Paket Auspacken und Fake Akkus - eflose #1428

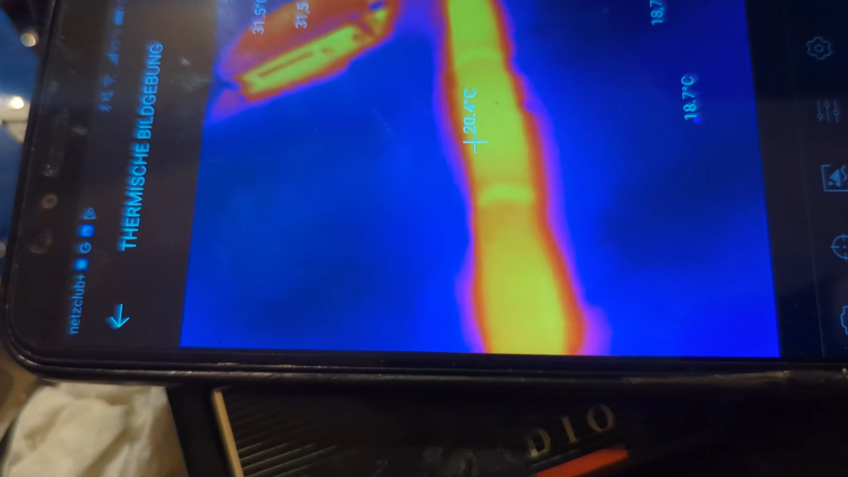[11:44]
ich habe hier schon 29,5 Grad,
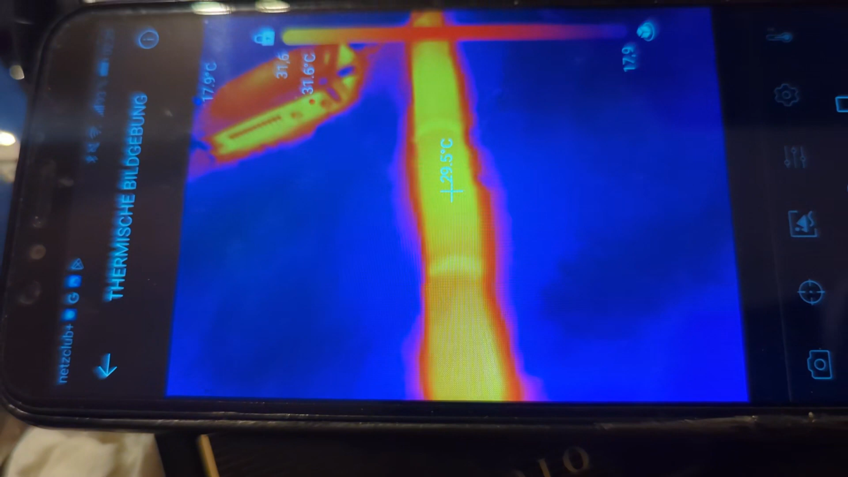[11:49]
On screen: spot 29.5°C
kann ich auf der Wärmebildkamera sehen hier, knapp 30 Grad,
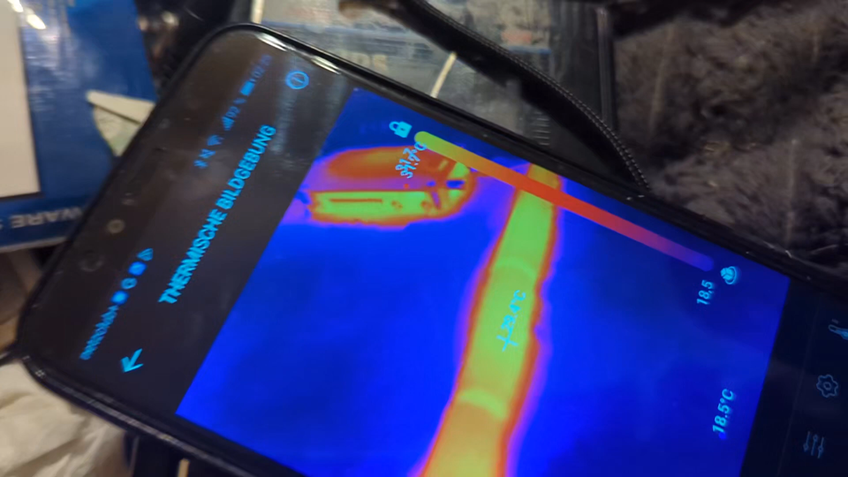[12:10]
das stimmt dann auch in etwa dass die jetzt warm werden,
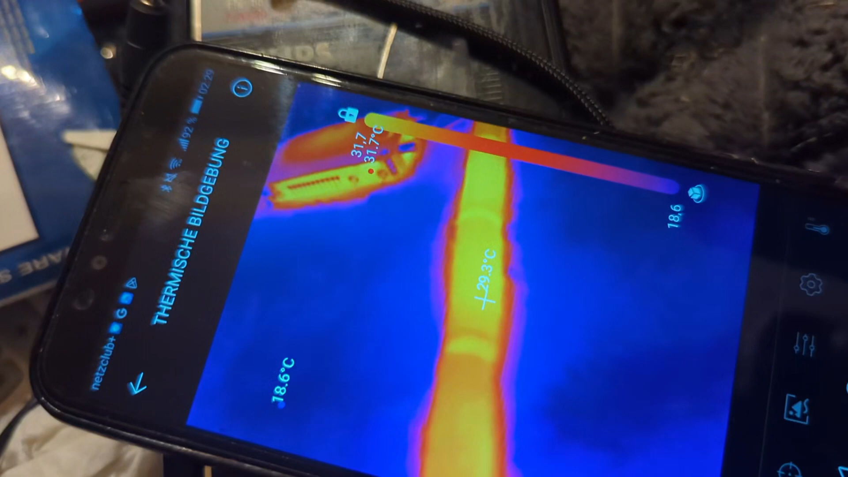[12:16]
On screen: spot 29.3°C
ich lasse noch ein bisschen weiter laden und schau mal, wenn die noch ein bisschen wärmer warm werden,
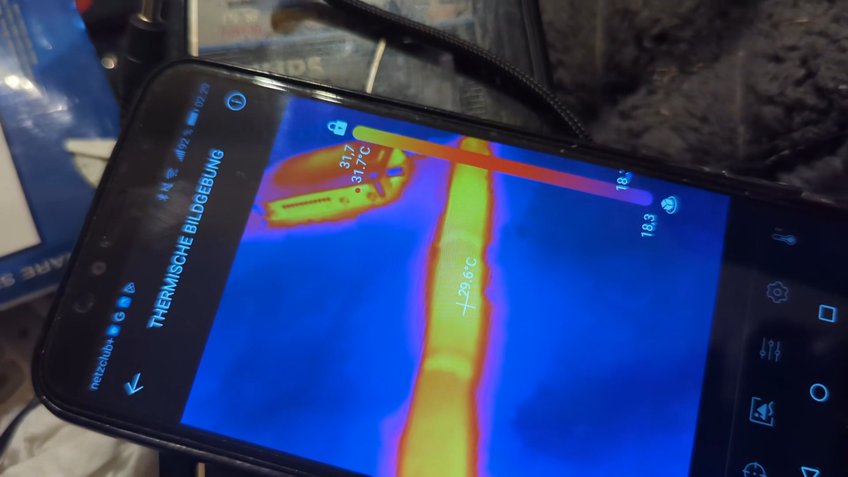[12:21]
On screen: spot 29.6°C, max 31.7°C
höre ich das Laden auf und dann schauen wir mal, da, da, hier der Lade-Dings da, die wird ein bisschen wärmer hier,
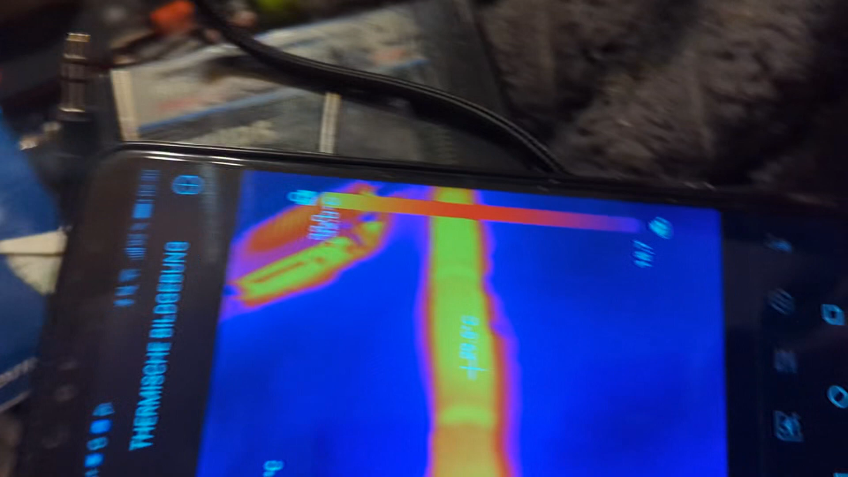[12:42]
die haben keine 3000 mAh, die haben keine höher, geht von der Temperatur aber noch so knapp,
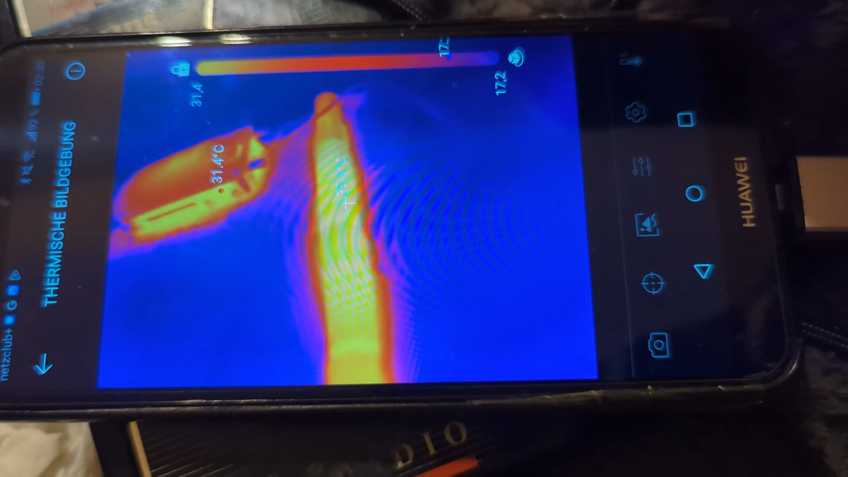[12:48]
knapp 30 Grad, 29,3, ja, dann hier 29,7, ok, dass wir noch ein bisschen laden auf 300 mAh und dann können wir mal gucken,
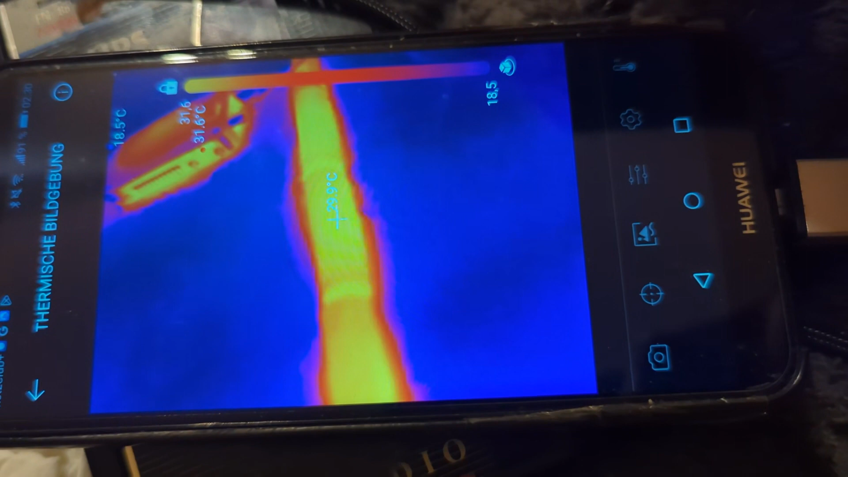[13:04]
aber ich glaube dass die echt nur 300 mAh haben.
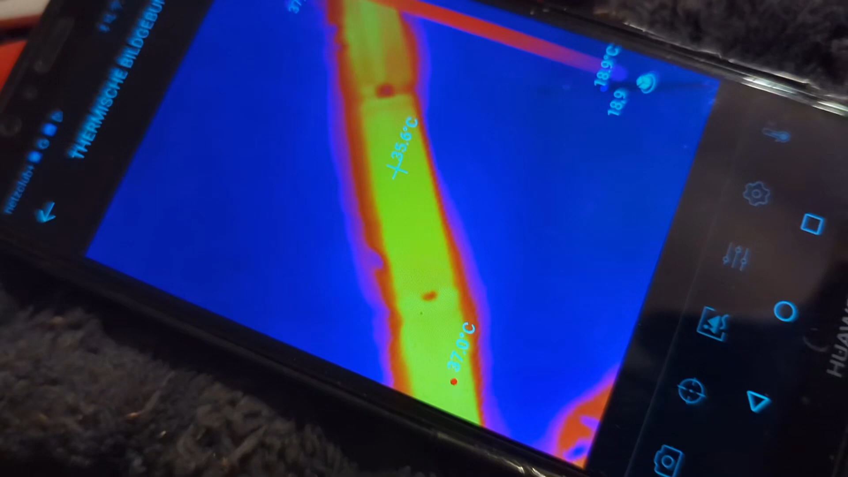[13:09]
so, jetzt haben wir da schon so 37 Grad, 35,
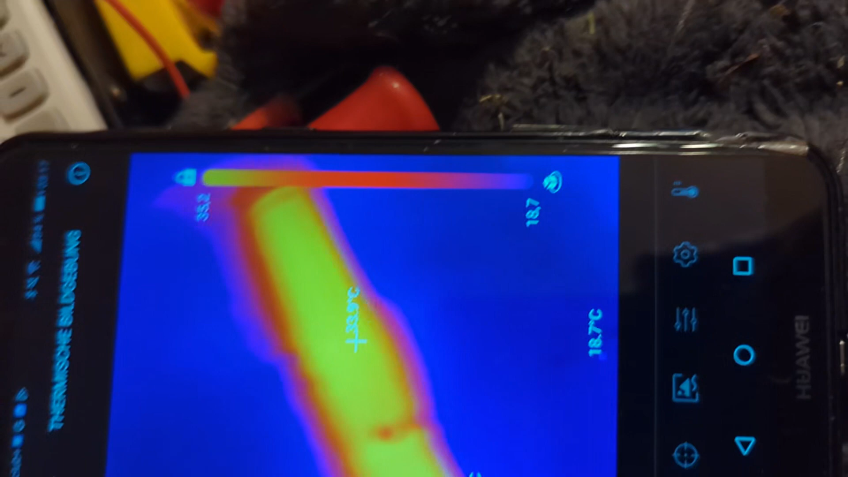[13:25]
dass die jetzt richtig warm werden 34 Grad, langsam werden die richtig warm, 35 Grad, ja,
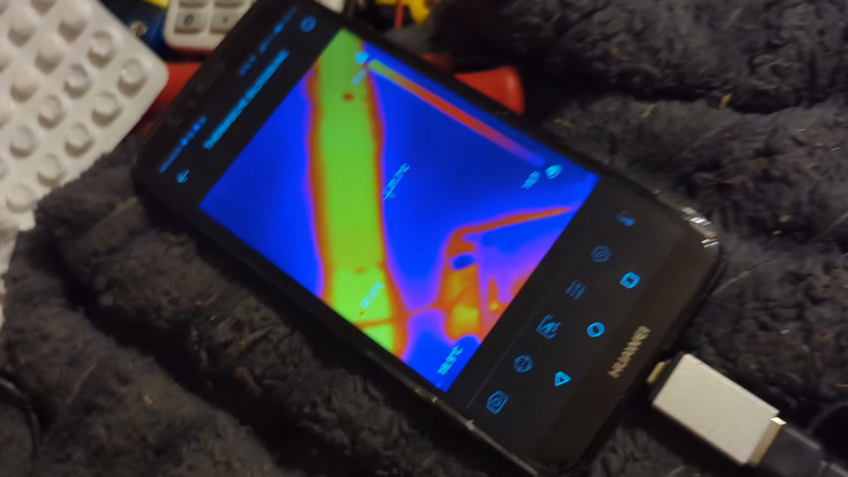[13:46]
ja, jetzt werden die schon sehr warm hier, bedeutet,
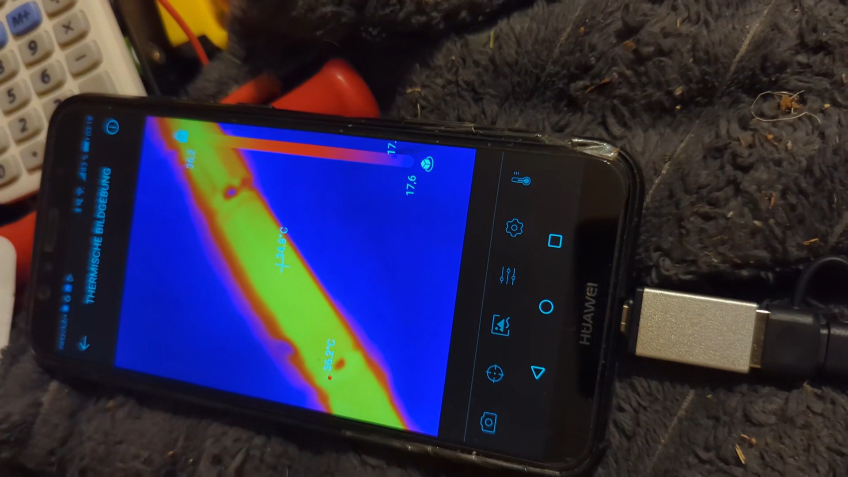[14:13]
aber bei 500 mAh ist das halt schon zu viel, also die werden schon ganz sehr warm, zu den Ladestrommitteln wollen eigentlich nur noch verheizen,